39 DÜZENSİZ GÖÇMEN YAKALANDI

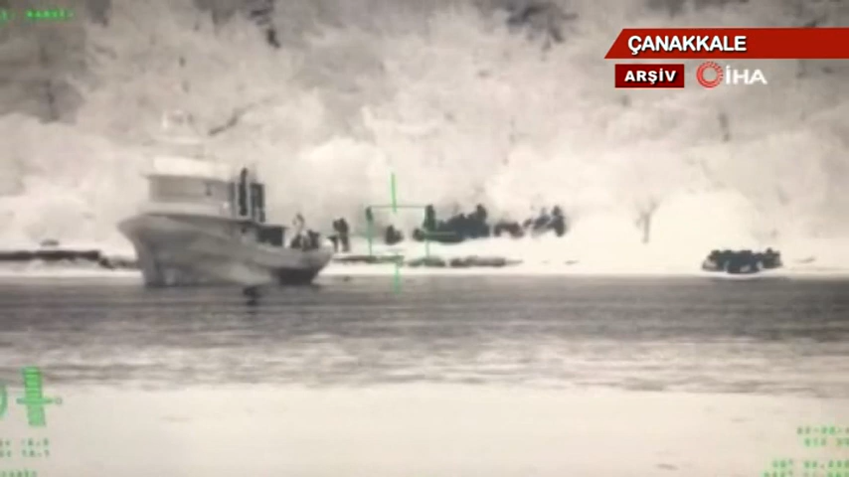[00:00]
Çanakkale'nin Ayvacık ilçesi açıklarında dün saat 6 sıralarında lastik bot içerisinde bir grup düzensiz göçmen olduğu bilgisi ihbarını alan Sahil Güvenlik bölgeye ekip sevk etti.
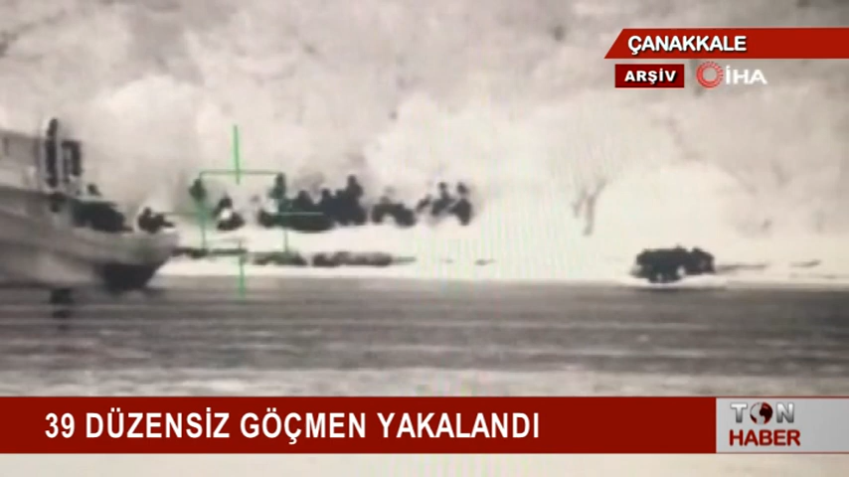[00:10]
Yunanistan unsurları tarafından Türk karasularına geri itilerek ölüme terk edilen lastik bot içerisindeki 39 düzensiz göçmen kurtarıldı.